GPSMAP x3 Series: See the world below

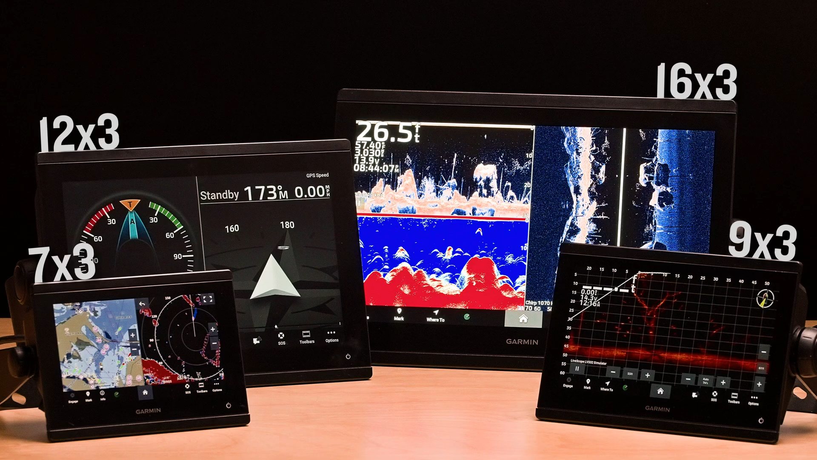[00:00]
The GPSMAP X3 series just got a little bit bigger.
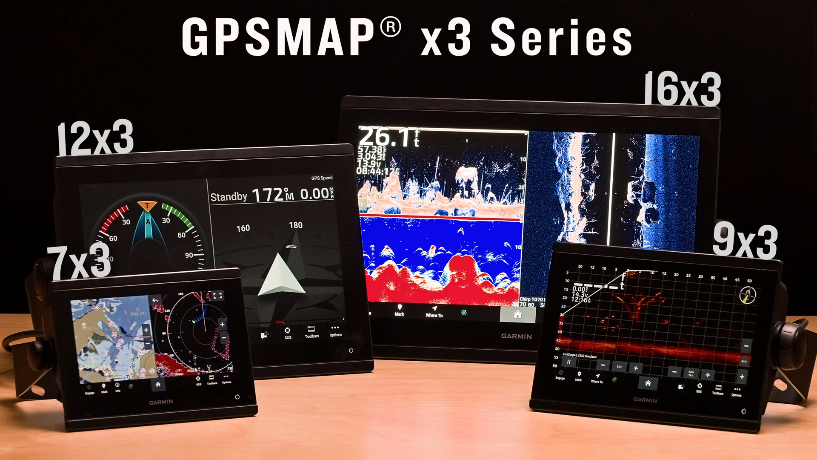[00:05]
These advanced 7, 9, 12, and now 16-inch chart plotters seamlessly integrate to a wide variety of helm configurations.
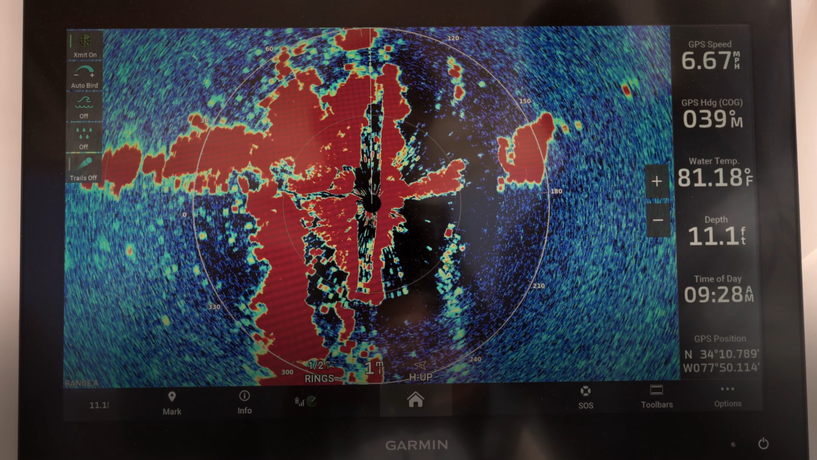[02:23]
The X3 series, with its beautiful display, makes it easy to identify boats, birds, buoys, and more,
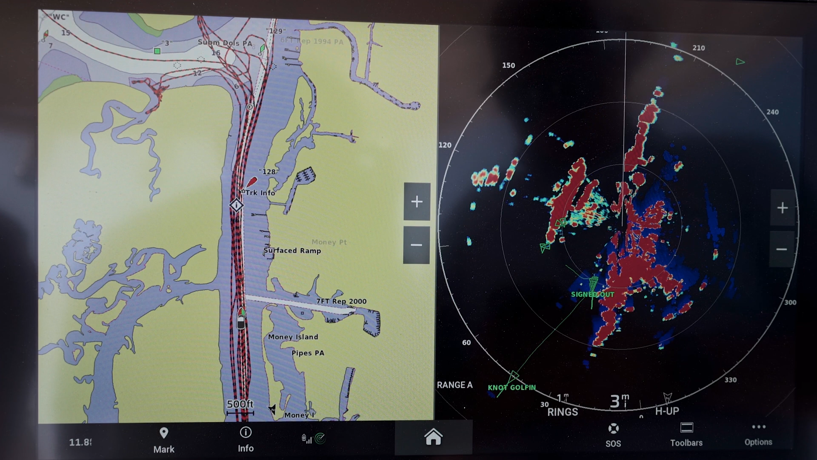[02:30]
even if these objects aren't yet visible to your naked eye.